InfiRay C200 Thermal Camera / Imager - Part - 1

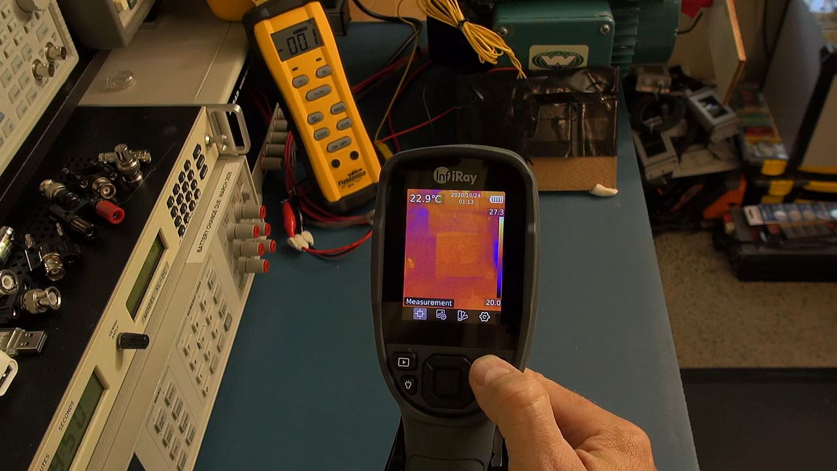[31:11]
On screen: spot 22.9°C
And then we'll look at the temperature difference on the thermometer. What I'm going to do, I'm actually going to remove the target. So we've got nothing blocking. So if I go into the settings and go into measurement, I can take away the spot. So we've just got the image. So I'm going to dial things up. So we should see, and you can see it already, is there is a different, you can suddenly see the square forming.
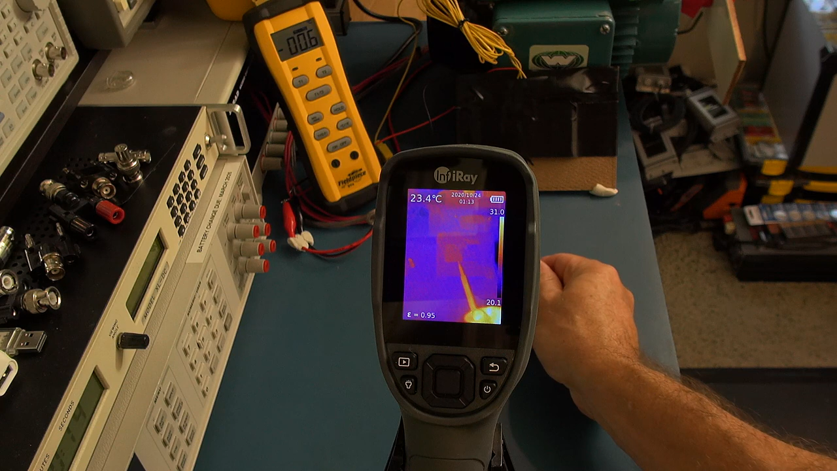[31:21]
On screen: spot 23.4°C
There's the Peltier element on this side over here. I'm going to bring you closer into the image.
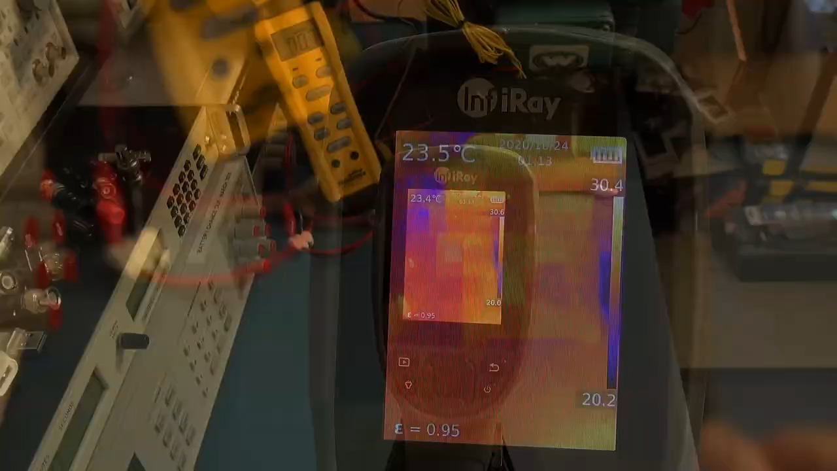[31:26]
You can see the Peltier elements on the side here versus the other one. Now, because my fingers are in here, I'm messing up the palette and what you can see. But if I remove my hand, you can clearly see the temperature differential between the two. And at the moment, that is at 0.9 degrees.
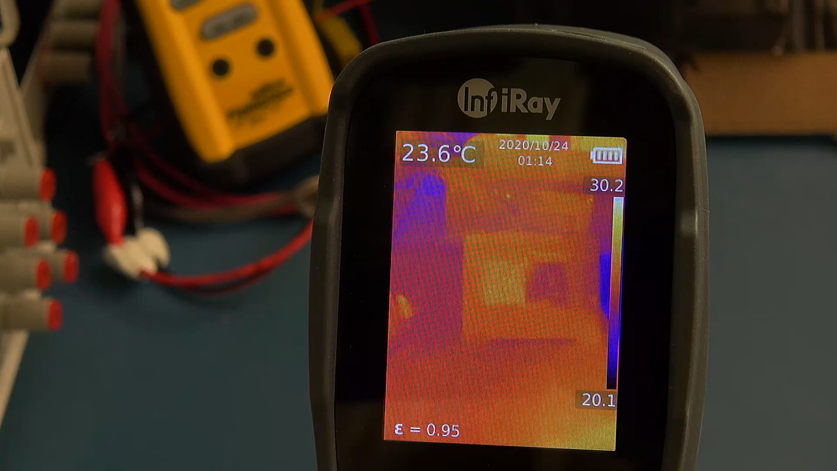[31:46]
On screen: spot 23.6°C
So if I bring the camera back, and you have a look at the temperature reading over here, hopefully you can see it. It says 0.9 degrees. Now, I have cameras which could only detect that temperature differential above one degree. Some of the better cameras I've got go down to half or 0.4 of a degree, but we want to see what this can go down to.
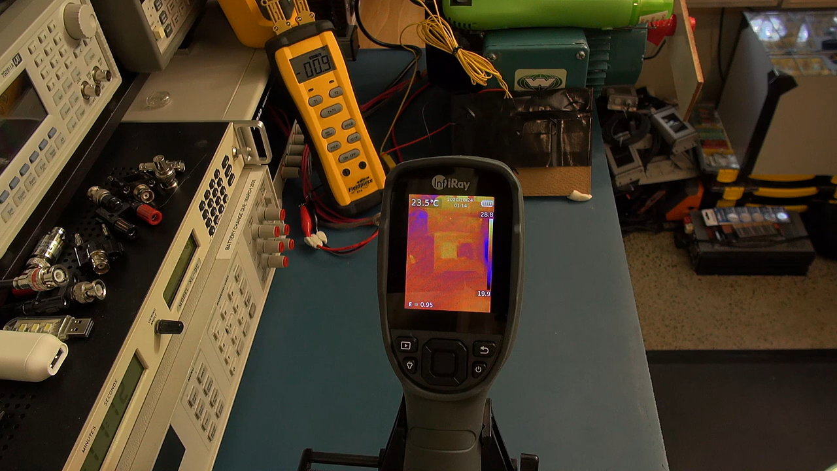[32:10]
On screen: spot 23.5°C, scale bottom 19.9°C
So what I've done on my power supply, I've turned the voltage right down. So basically, these are going to start to equalize and the temperature difference between them should start to equalize and there won't be much difference. We're down to 0.6 degrees at the moment. I'll just call out the readings. And then you can keep an eye on the image here. And then we'll see at what point where we cannot detect that difference on the camera. So we're at 0.6.
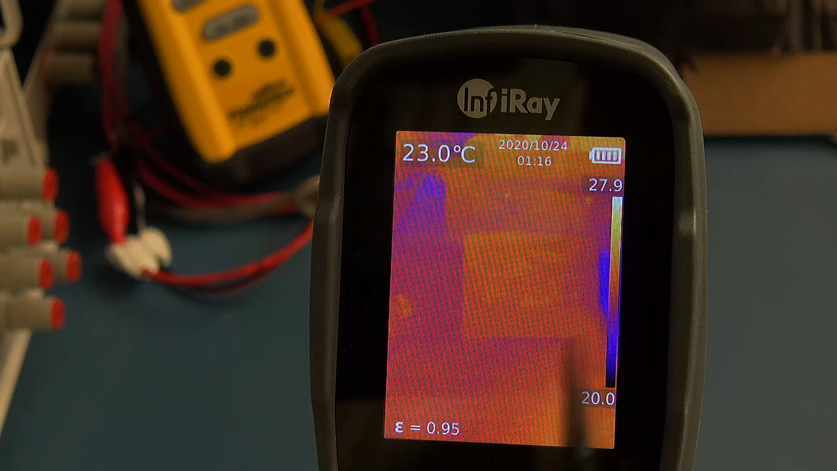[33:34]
On screen: spot 23.0°C
And at 0.2, it becomes a little difficult to discern. But that is really, really low. 0.2 of a degree. And you'll see that once we start, I show you some of the pictures I've taken where we look at the framing in the wall or the roof or what have you.
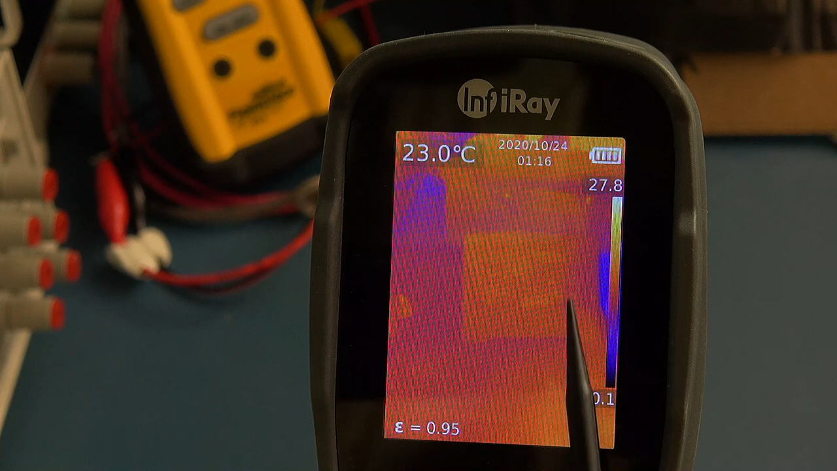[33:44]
On screen: spot 23.0°C
It doesn't take much differential to be able to, for those to stand out because this camera is so sensitive and it can and it can do readings at a distance.